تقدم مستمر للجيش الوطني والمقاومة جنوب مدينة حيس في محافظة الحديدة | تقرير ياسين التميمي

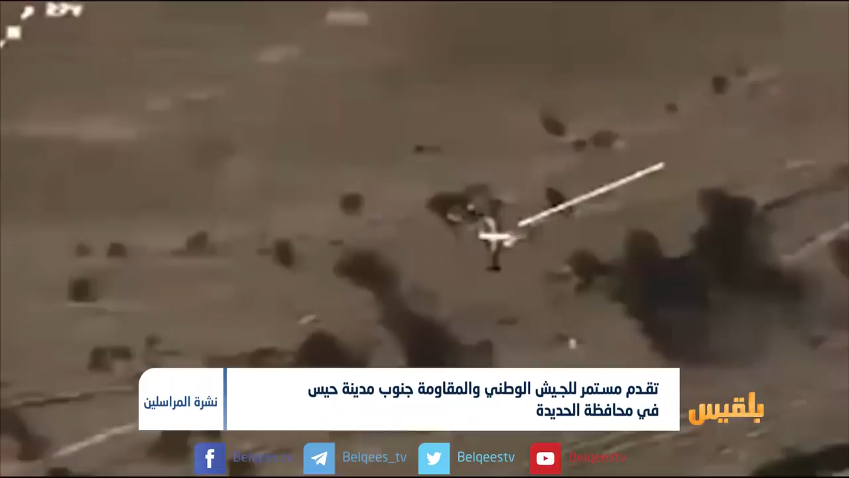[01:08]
التحالف على تجمعات وتعزيزات للميليشيا الحوثية في مديريتي الخوخة وباجل